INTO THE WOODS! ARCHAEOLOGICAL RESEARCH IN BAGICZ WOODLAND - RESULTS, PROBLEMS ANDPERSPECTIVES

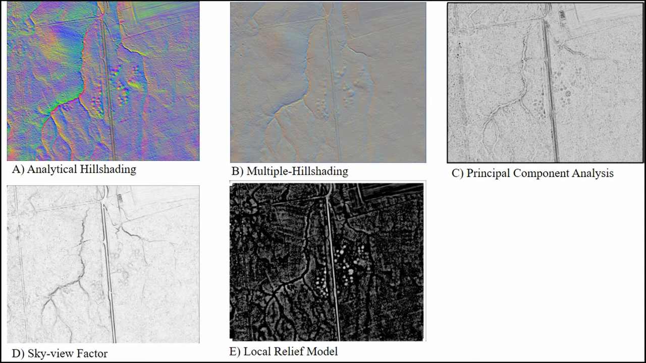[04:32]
and barrow on eastern side of the road seems to be better preserved, and their height varies from 0.4 to 1.5 meters. So, as you can see, the road cut the cementary to the hub, and then later on I will be talking about that as well.
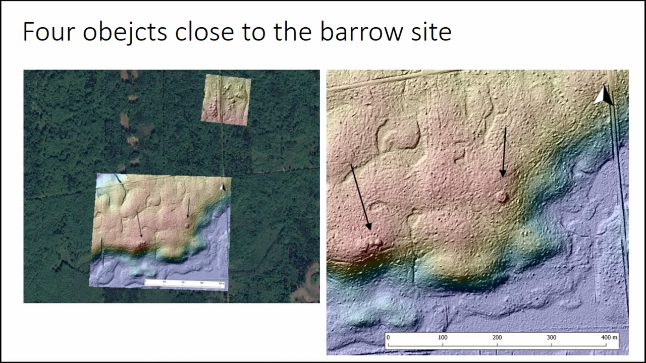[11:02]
objects were registered that look like another burial mounds and have to be verified. So those are such places. But we are not sure yet if those are actually barrows or something else, something related to the forestry management.